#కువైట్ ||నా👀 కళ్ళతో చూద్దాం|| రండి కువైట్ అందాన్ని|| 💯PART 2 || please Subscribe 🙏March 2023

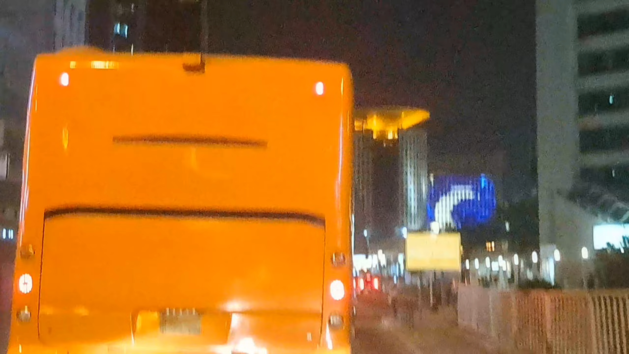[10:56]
ఇదిగోండి చూడండి ఆ టవర్, ఆ టవర్లో నేను ఇట్టు పోతాడు అనుకోలే మా ఫ్రెండు.
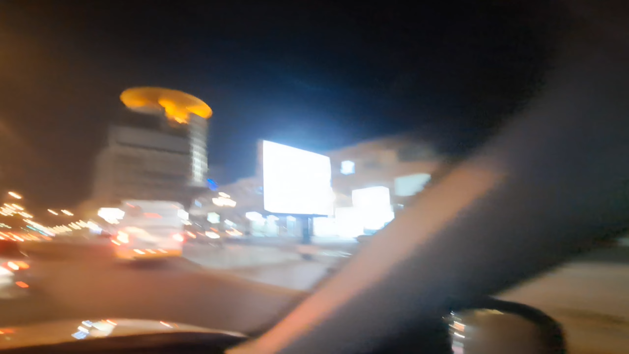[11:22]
ఇదిగోండి ఈ టవర్ కార్డు చూపించాను కదా మీకు, ఇదిగోండి ఈ టవరు.
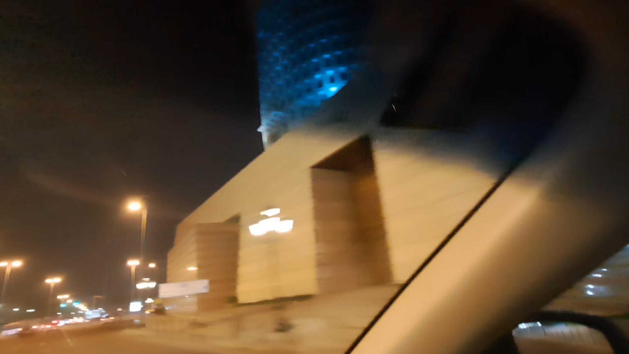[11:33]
ఉదయం అయితే ఇటు వెళ్ళాను
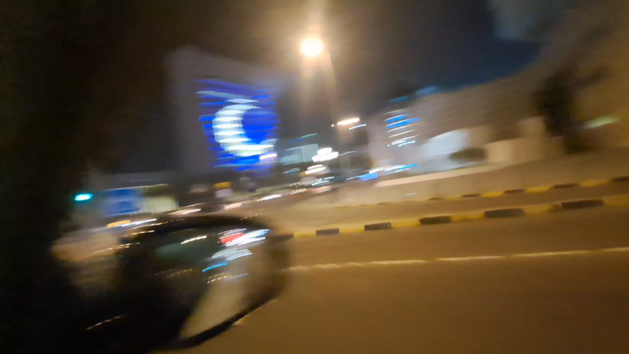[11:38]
వచ్చాం. చూడండి కోయట్లో కలర్ఫుల్ స్ట్రీట్, కలర్ఫుల్ అంటే వేరే లెవెల్ అబ్బా.
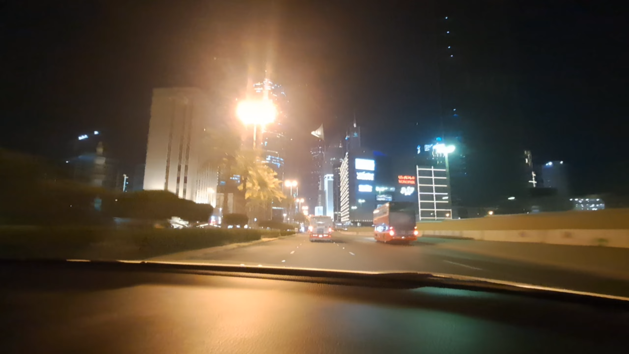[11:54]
ఇంకా రంజాన్ తర్వాత ఏ మాల్ రైట్ మాల్లోకి పోవాల, దాని పక్కన చూడు ఎందుకు జెండా జెండాలో అదే మాల్ చూపించడా దేనికి,
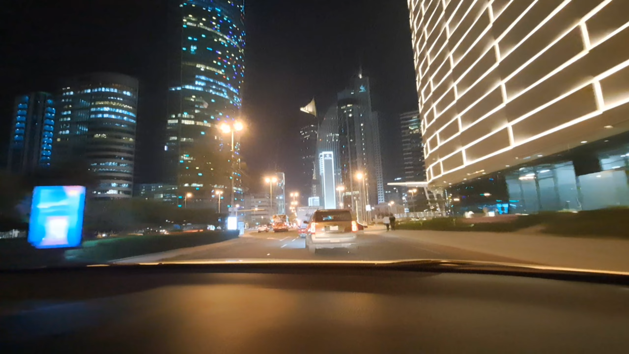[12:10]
ఇది కొత్తది కట్టి ఈ మాల్లోకి వెళ్దామా. ఓకే ఓకే ఇది కొత్త బిల్డింగ్ మొన్న ఇందాక వచ్చేటప్పుడు అసీమా మాల్ ఇది.